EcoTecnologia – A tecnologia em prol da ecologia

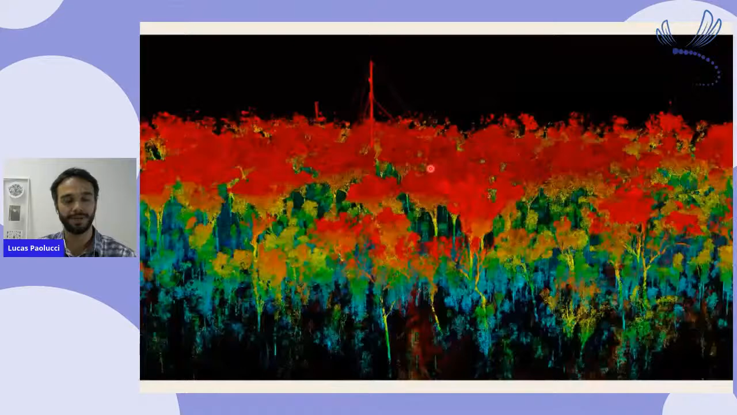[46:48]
pra exemplificar um vídeo feito pro colaborador nosso com o drone, do tipo de imagem que a gente tem.
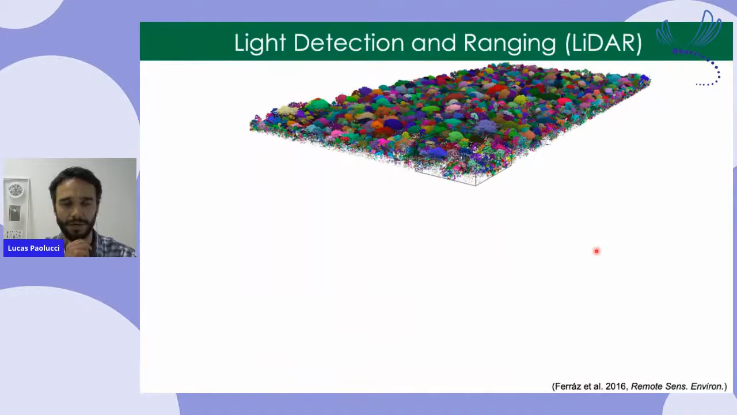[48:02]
Bom, rapidamente aqui algumas métricas que a gente pode tirar disso, só pra gente ter ideia. Então imagine aqui uma área de floresta escaneada, a gente pegar essa partezinha aqui,